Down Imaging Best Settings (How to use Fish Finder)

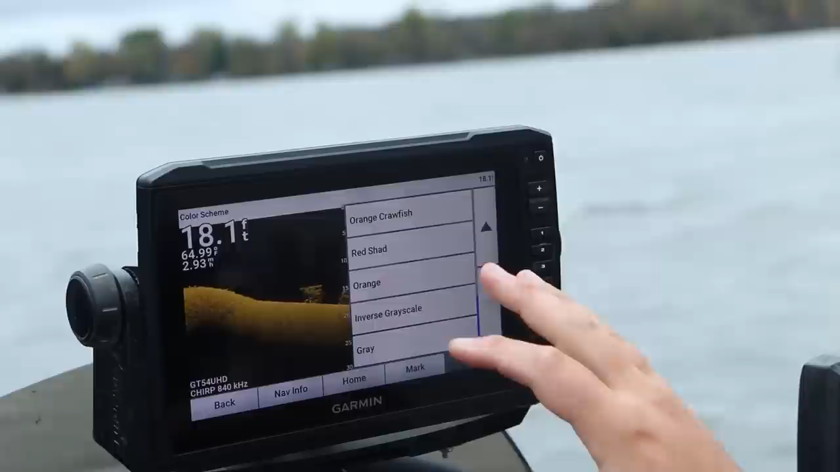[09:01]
On screen: depth 18.1 ft
the hummingbird setup that this is pretty much exactly like hummingbird's default so i was so used to it
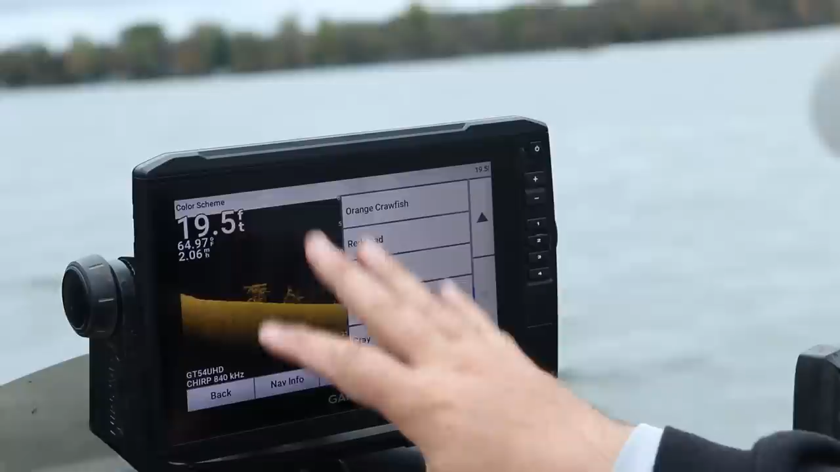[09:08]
On screen: depth 19.5 ft, water 64.97°F
i just went with this setup there's a bunch of different options that you can choose from again pick one that seems to show the most for you and just stick with it and get used to
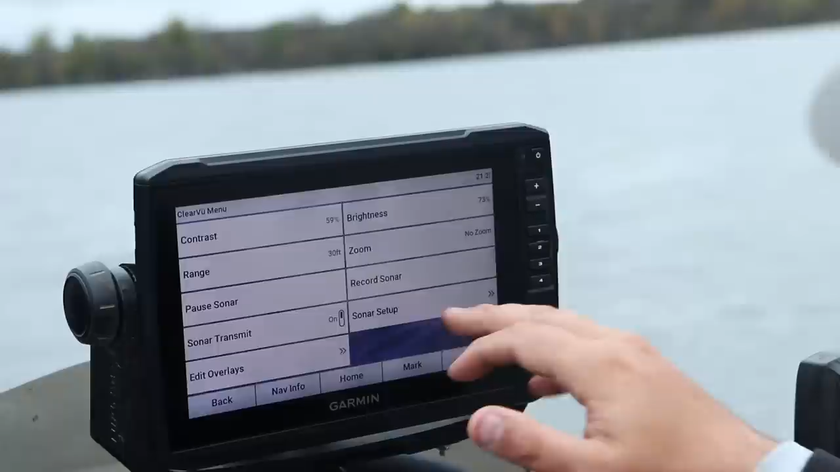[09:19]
seeing what it's showing you that is honestly the biggest thing i can give you or biggest piece
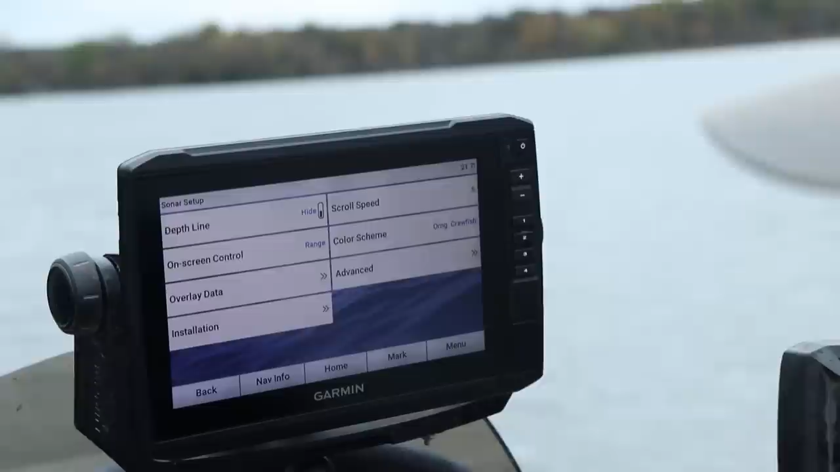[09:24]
of advice everybody just wants to change a bunch of settings just
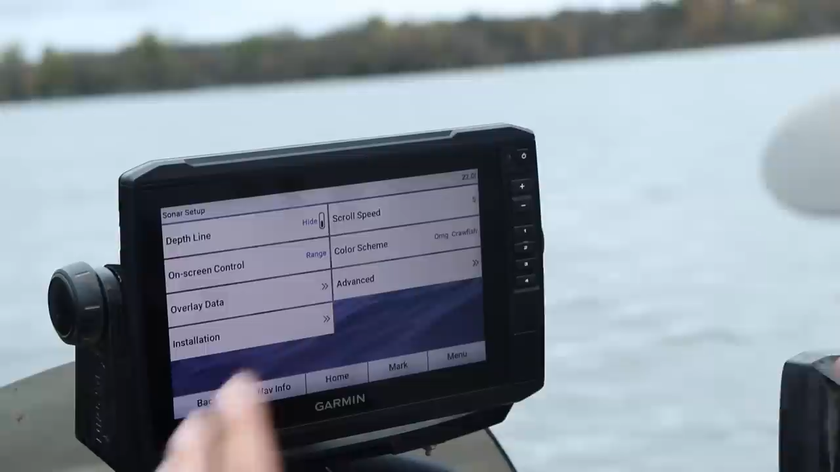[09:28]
get used to what you're seeing you can adjust the gain and the contrast and stuff like that but as far as frequency goes
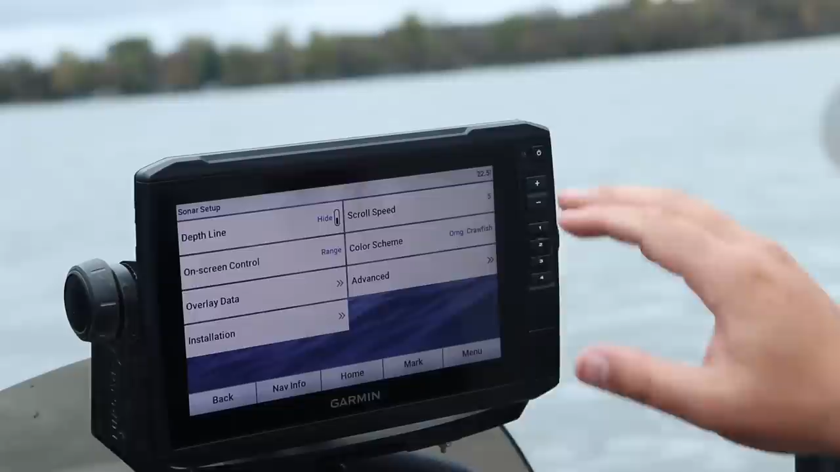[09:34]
uh color palette pick one and get used to seeing what it's showing you
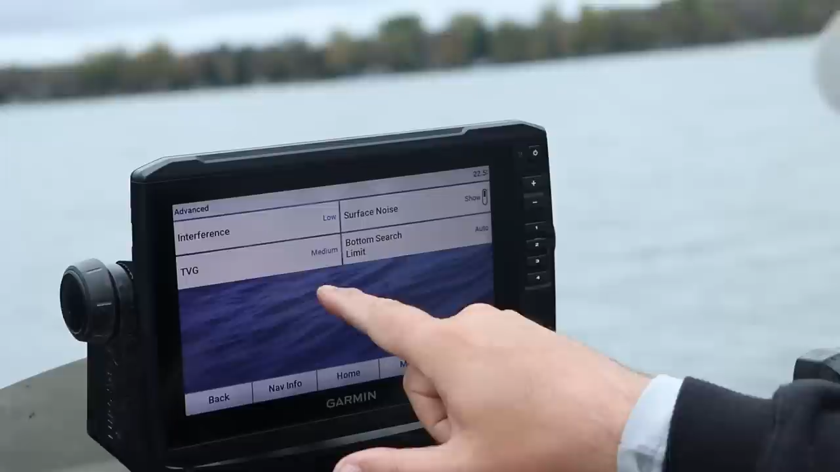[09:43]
let's talk about interference tvg again with a 2d sonar i run my interference with low if i'm on a river system there's a lot of silt or stuff a lot of current pushing uh dirt and junk through the the system i might crank that up to medium or high my tvg i set at medium uh basically if you're fishing in shallow water less than 15 feet you want to set this at either off or low if you're deeper than 15 feet medium or high those are that's we're in the fall right
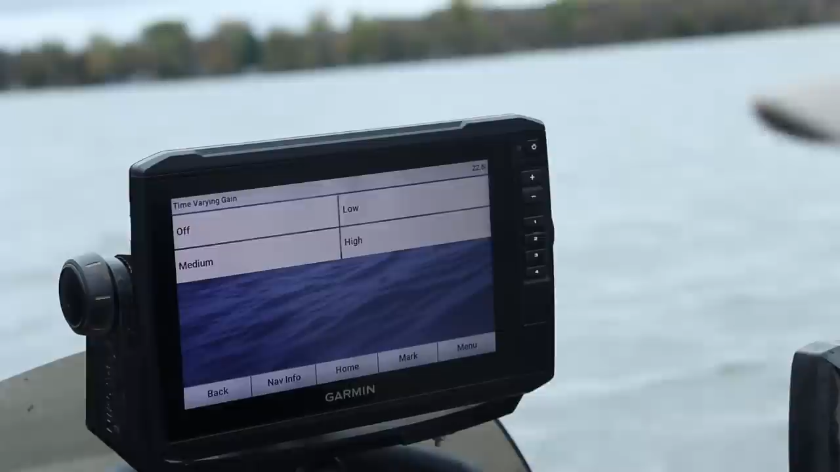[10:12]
now it's october our crappie are in deeper water so i'm going to set it at medium
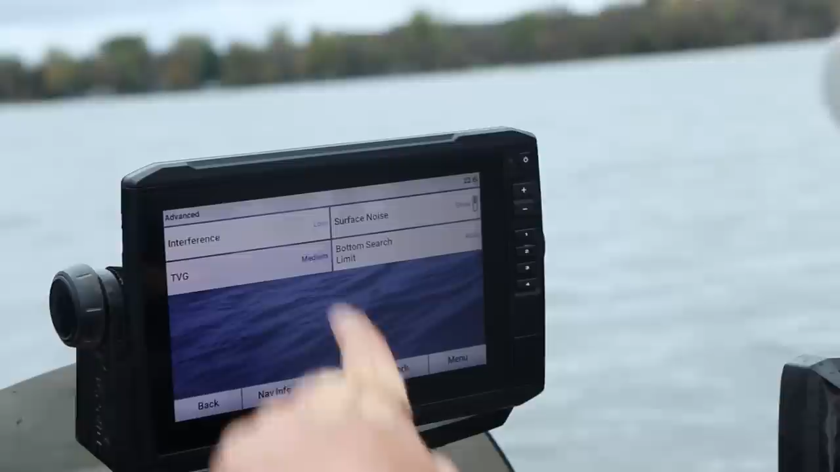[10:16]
um see what else we got that's my transducer
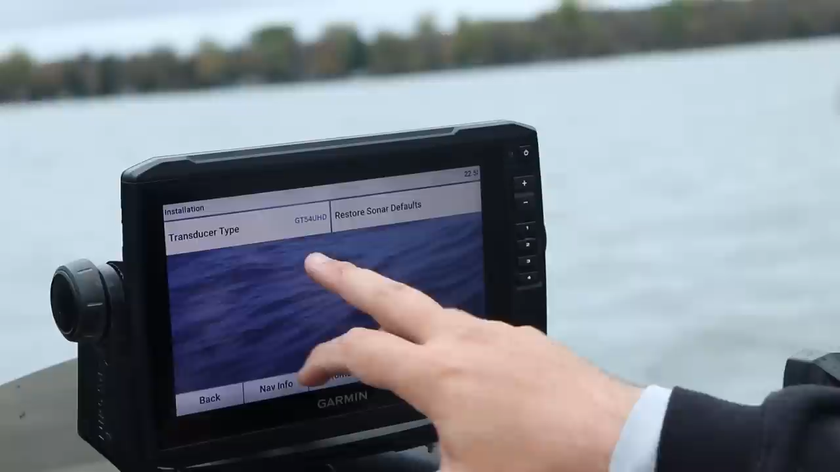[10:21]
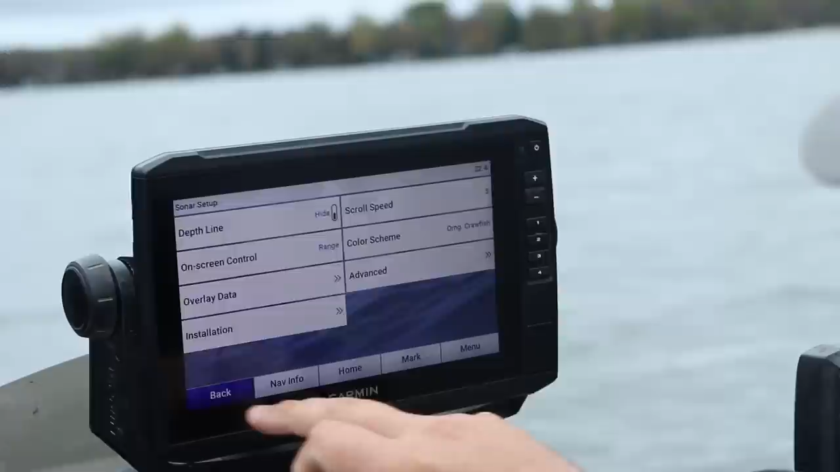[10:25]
yeah that's you know down imaging is pretty simple pretty simple not a whole lot to do with it in terms of
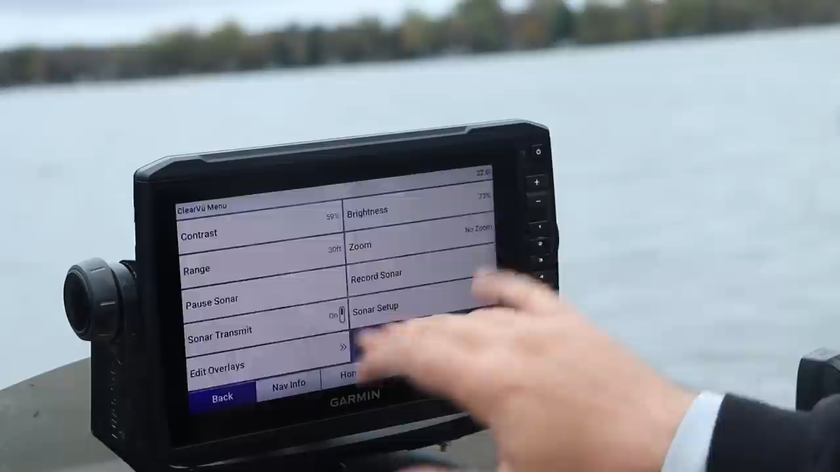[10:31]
contrast and brightness there's really not a whole lot um right now we're over a big mud flat right
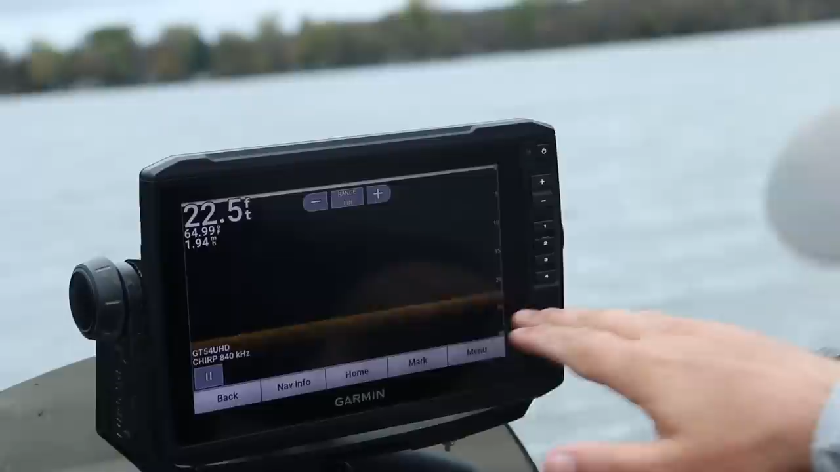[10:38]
here you can see there's not that much harder return if we can get back into some
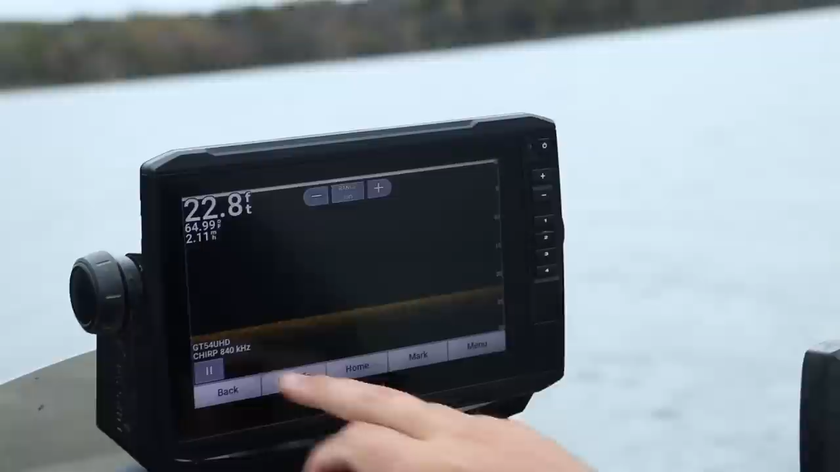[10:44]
On screen: depth 22.8 ft
brush piles oh we drifted way away from them get back into some of these brush piles here i can show you again
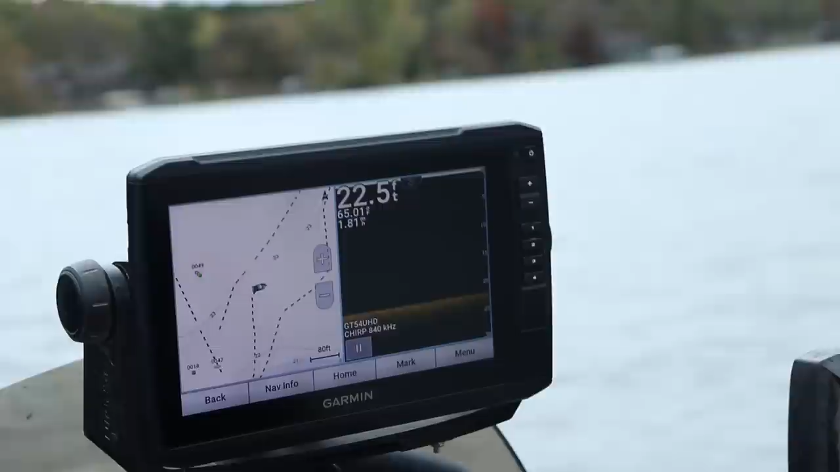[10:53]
On screen: depth 22.5 ft
kind of that mixture that hard to soft bottom return or down imaging sonar not too complex